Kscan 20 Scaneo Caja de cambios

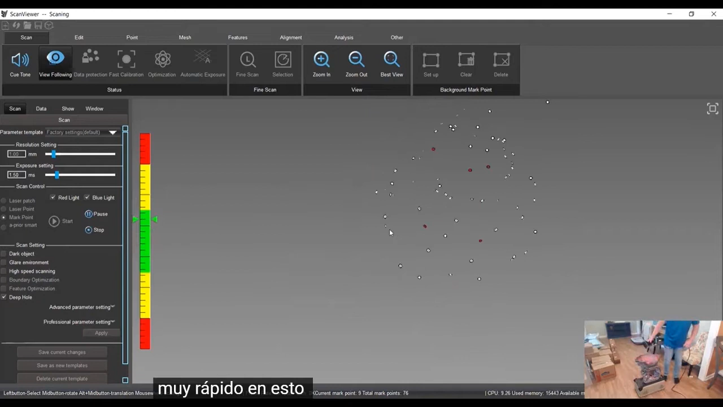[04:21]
go very quick on this all it's looking for is the targets itself
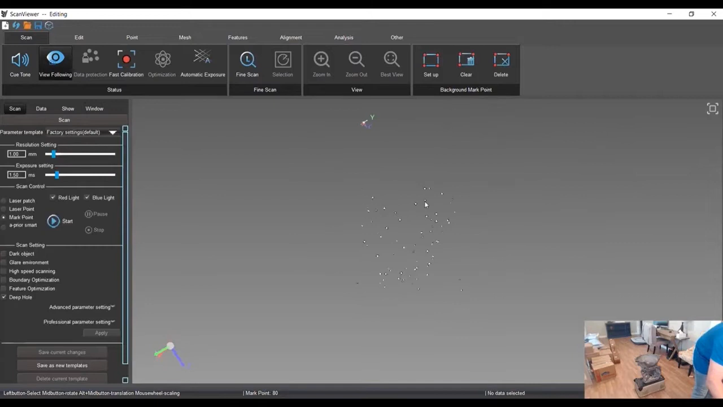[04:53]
and then we'll jump back into the scanning
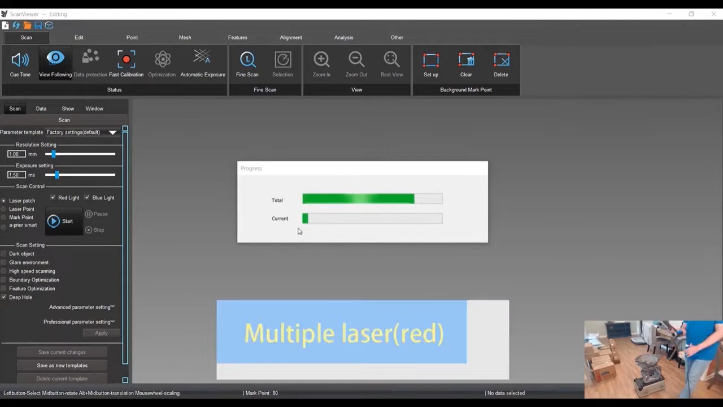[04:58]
we're already scanning the mark mark points of the targets now we are adding
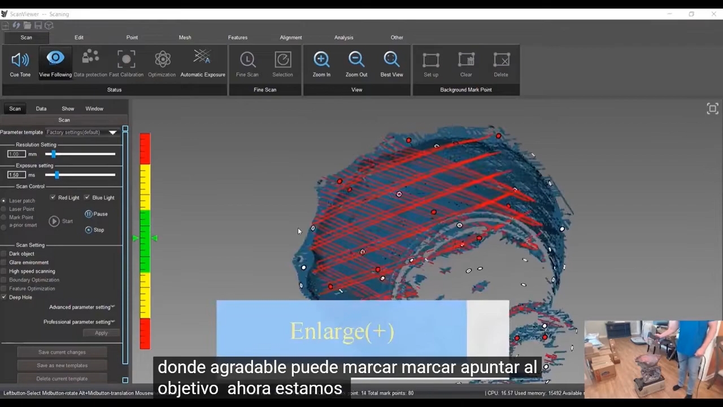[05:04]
the geometry to us we're actually scanning the part
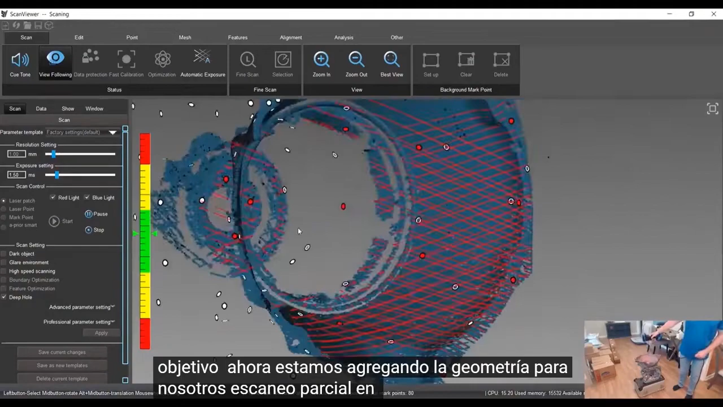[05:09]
you can technically jump right into the scanning without pre-scanning
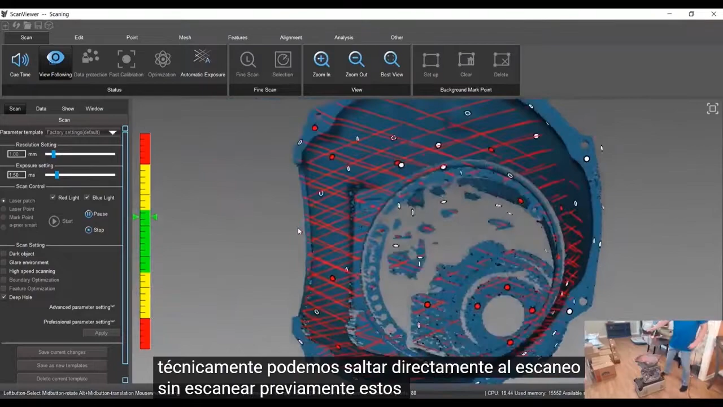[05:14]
the targets themselves but just from a practical standpoint your data is going to be more accurate
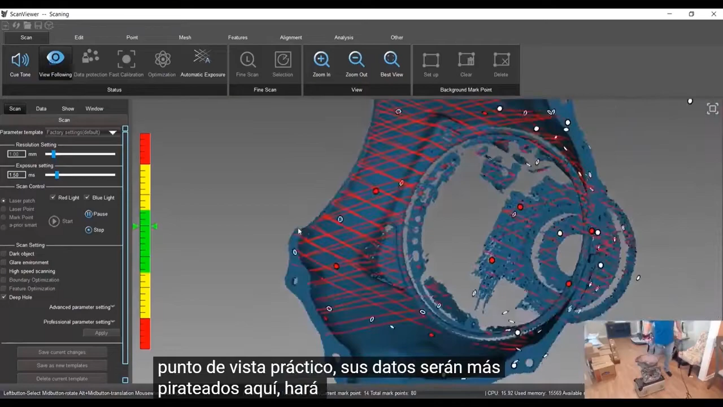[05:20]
it's going to make scanning a lot easier it's easier on the computer on the scanner it's
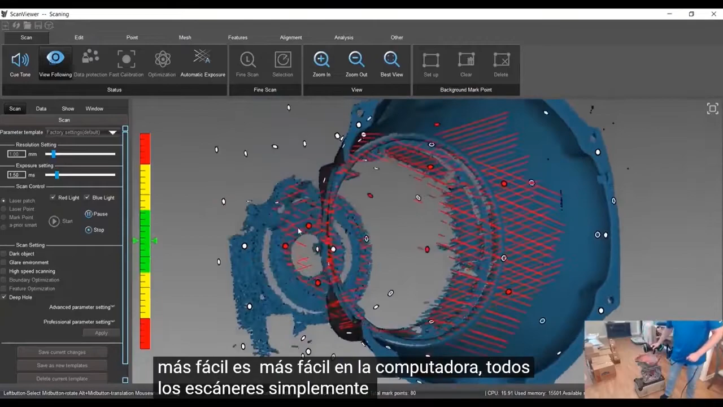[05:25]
just it's not having to map out those targets while it's actually collecting geometry so at
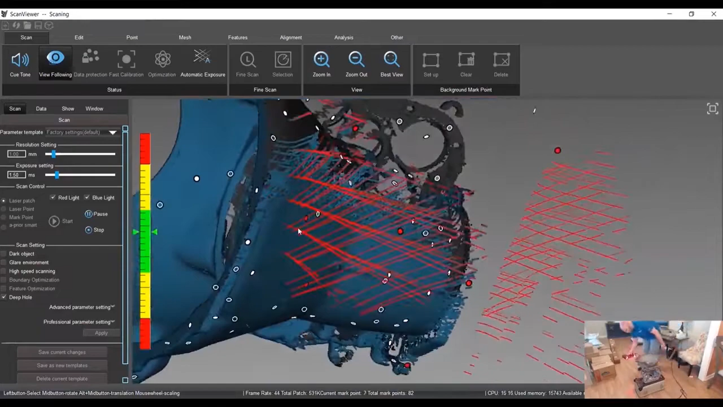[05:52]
this is the case can 20 um it's rated to
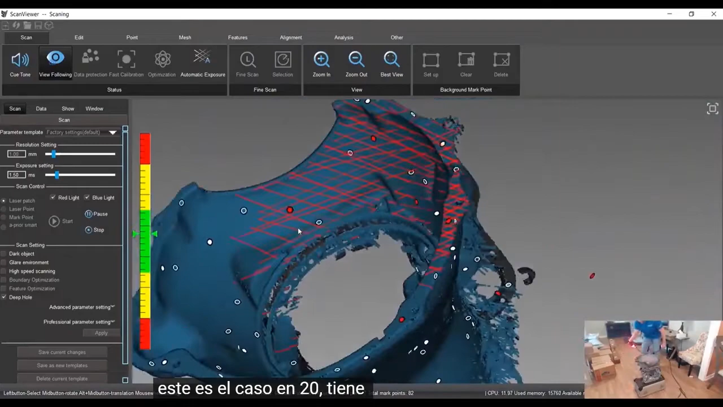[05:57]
20 micron accuracy which is about eight ten thousandths of an inch so very accurate
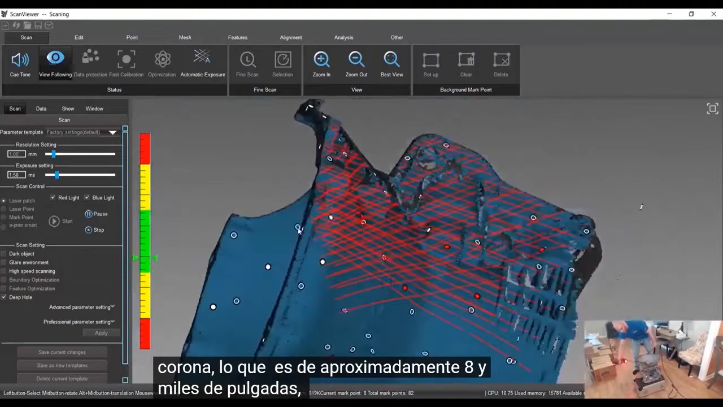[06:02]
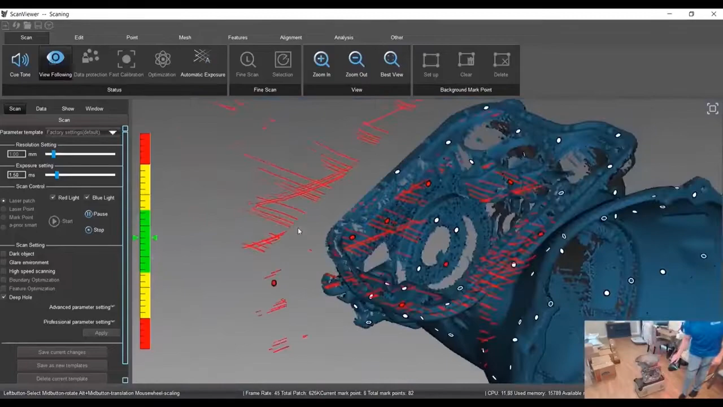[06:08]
there is an air stack up over distance which if you use the integrated photogrammetry
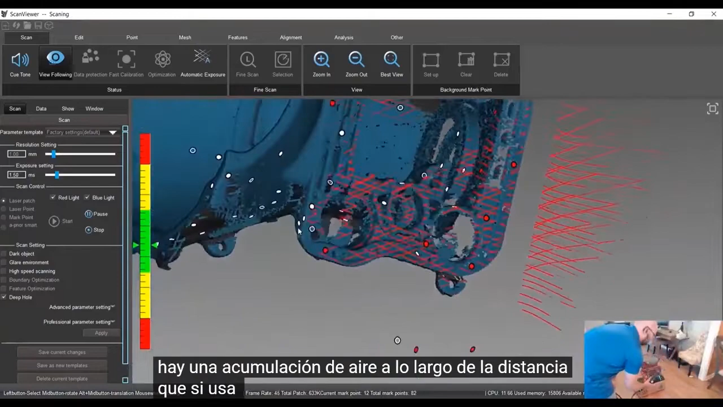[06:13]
that is built into the scanner which i'm not going to show today
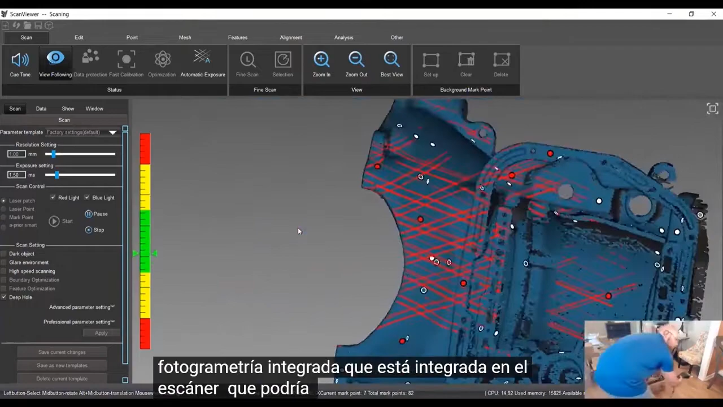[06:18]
the air stack up is 35
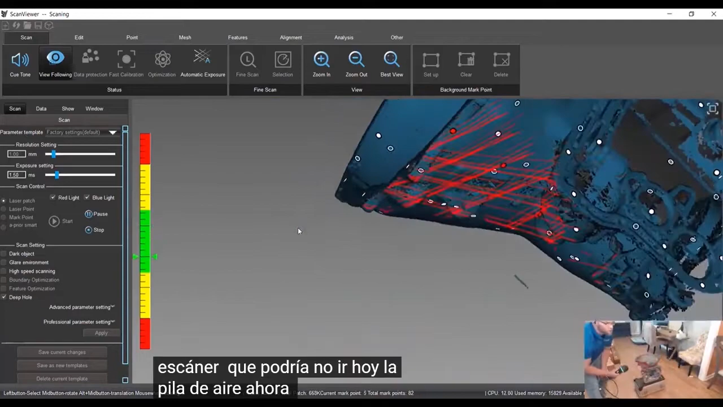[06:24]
microns per meter it's very tight
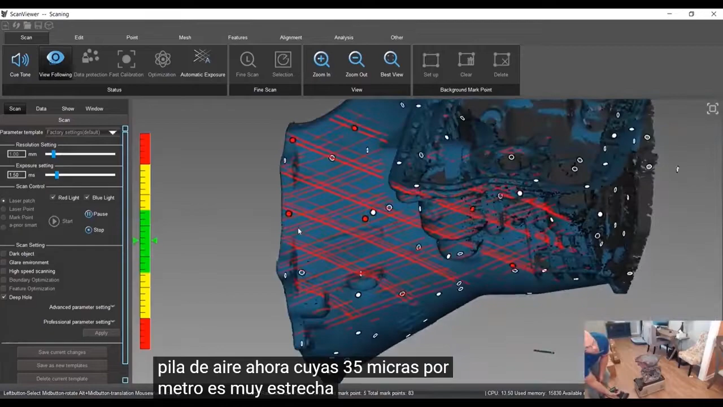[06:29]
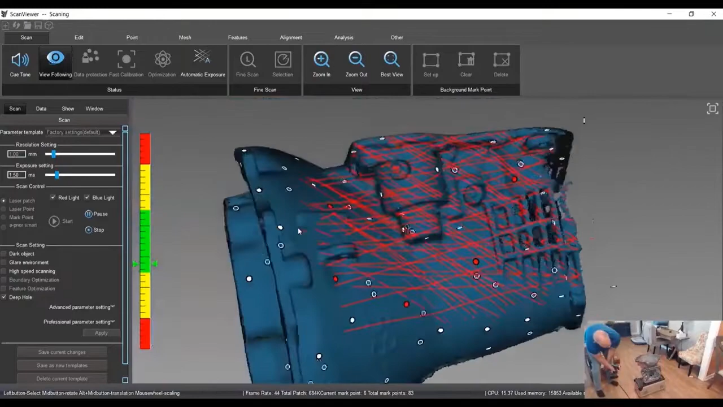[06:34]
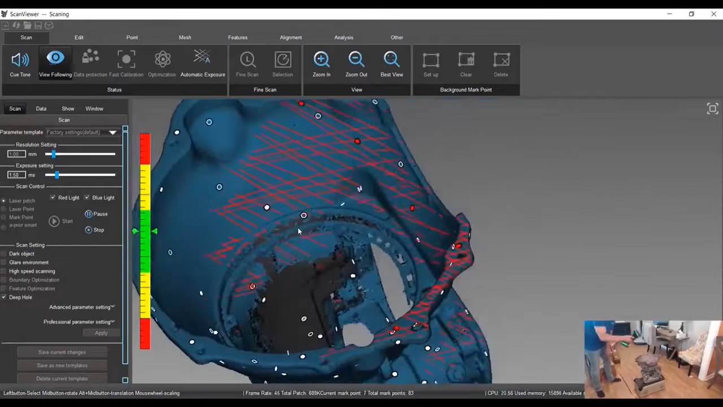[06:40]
now if we look into these areas i
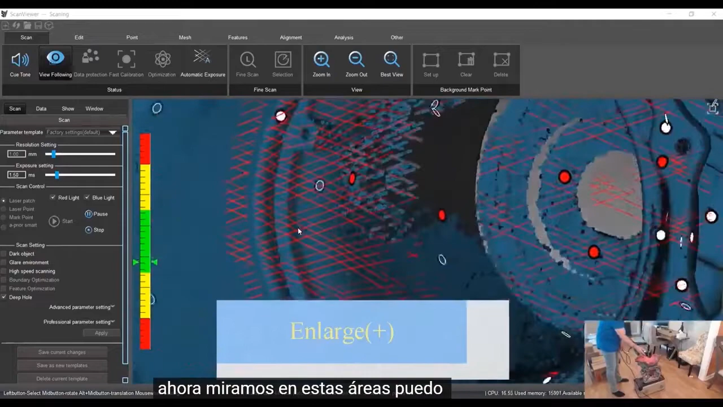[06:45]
can push the scanner in get a little deeper if i want to get a lot deeper i can change it into the single laser
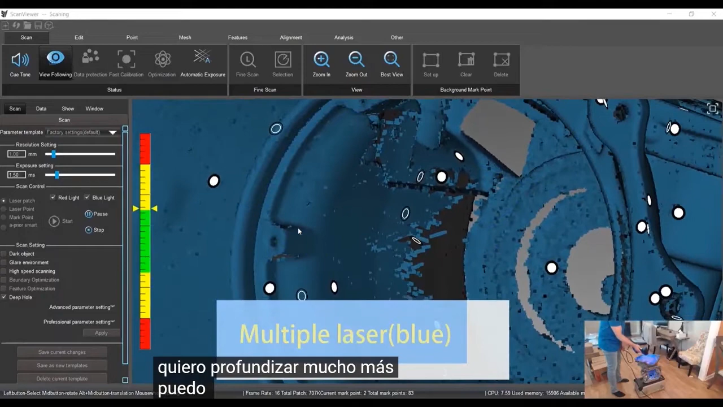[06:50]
mode and it scans much deeper in those pockets it's a lot easier
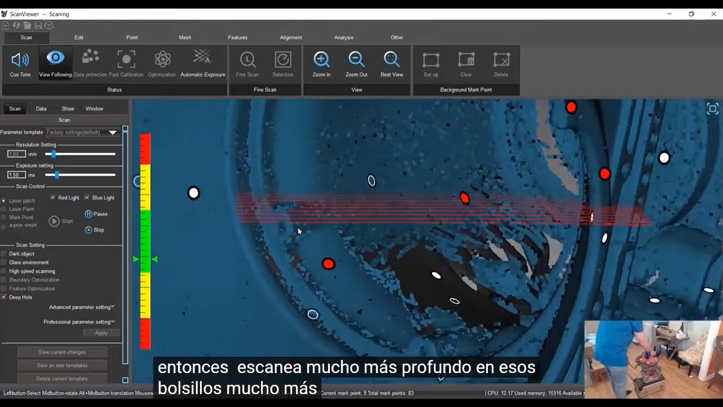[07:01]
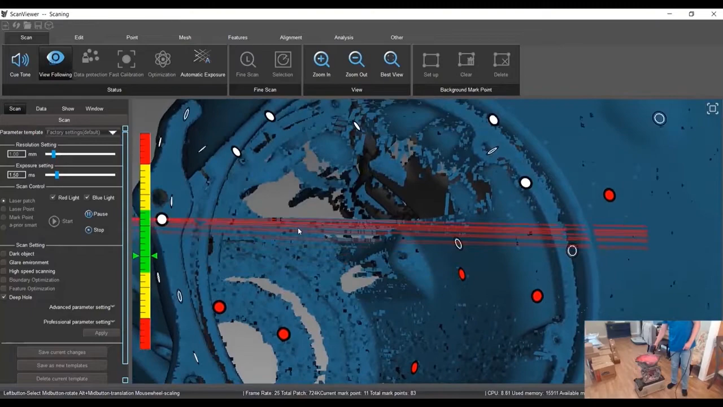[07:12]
like i would probably come in here deeper just with all the normal scan mode but
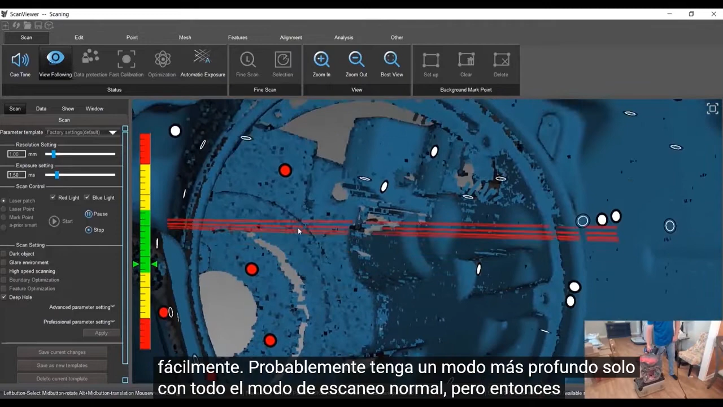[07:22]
that doesn't necessarily get a good chance to show off the single laser
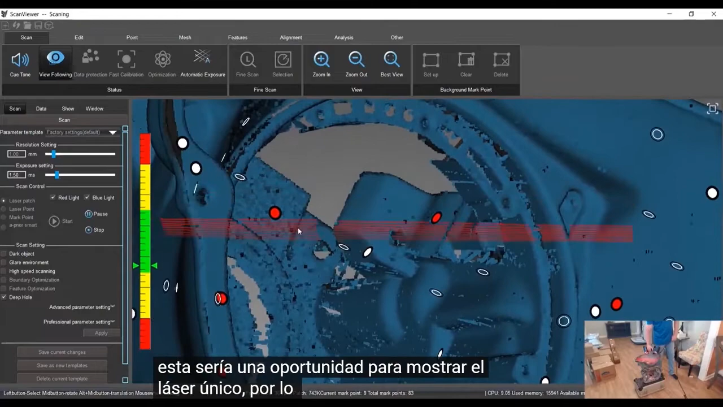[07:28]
so it works pretty well allows you to get much deeper in there um single laser is
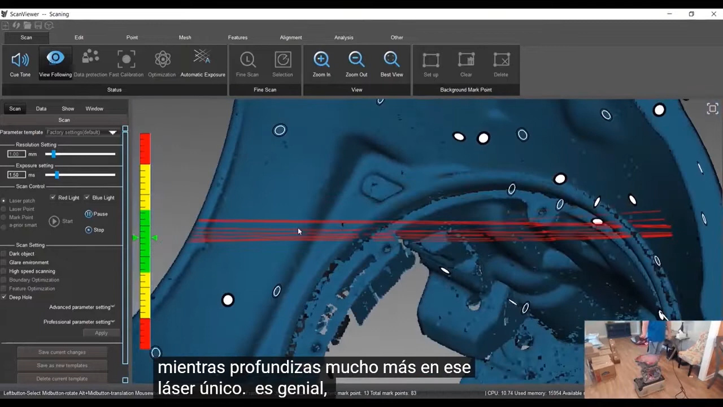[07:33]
great for just getting getting deeper pockets all right so we'll stop that there stop